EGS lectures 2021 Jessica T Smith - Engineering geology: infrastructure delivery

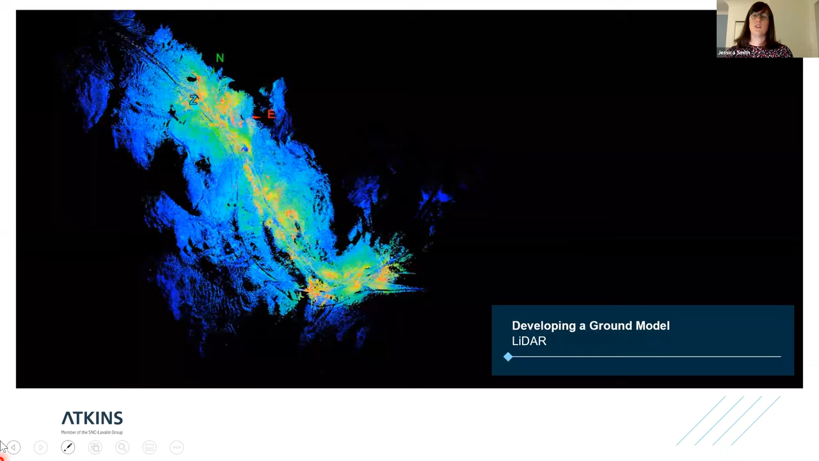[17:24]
But actually ground investigation, I would argue these days, encompasses much more techniques and more modern techniques as well.
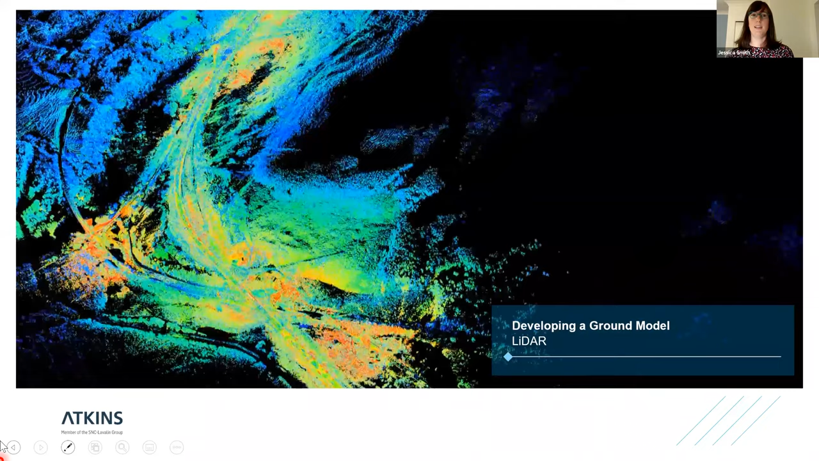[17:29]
So this is a LIDAR scan which was carried out at Sloughed a number of years ago now.
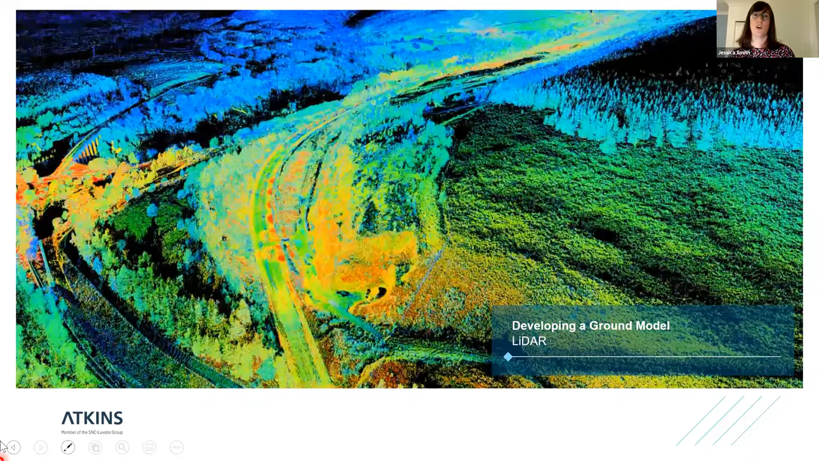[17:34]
And I have to confess I've used it in a few presentations, but it's just a lovely, lovely visual.
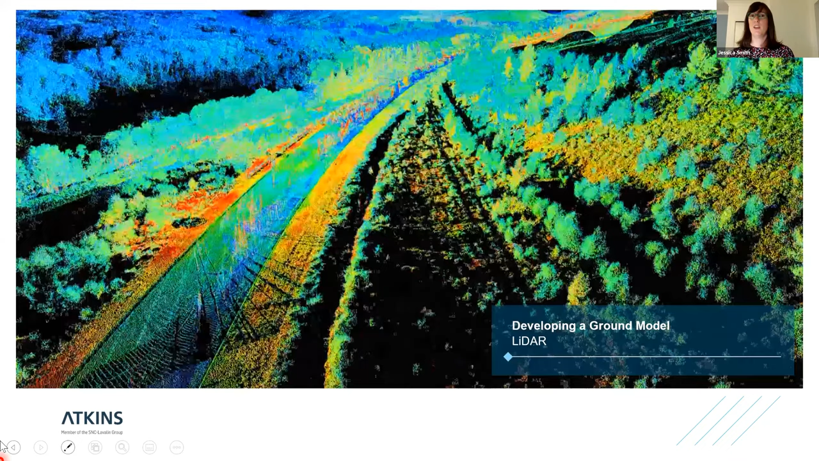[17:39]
And it's important for me because actually when we capture LIDAR,
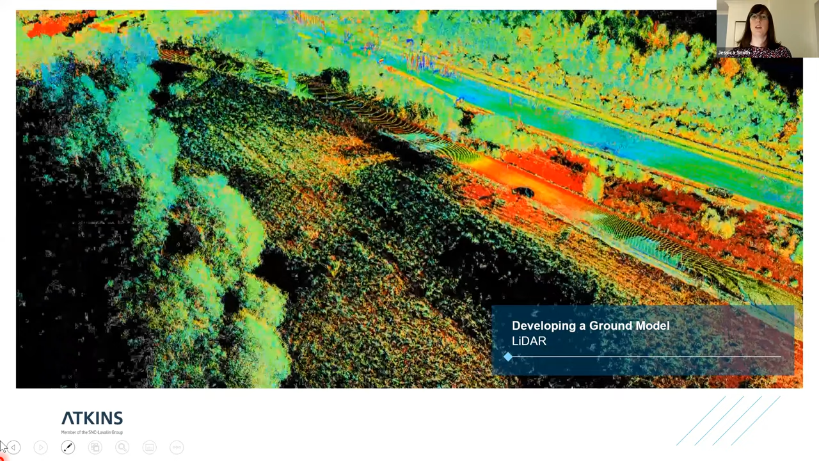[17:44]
we can use it for a lot of bread and butter work of the engineering geologists.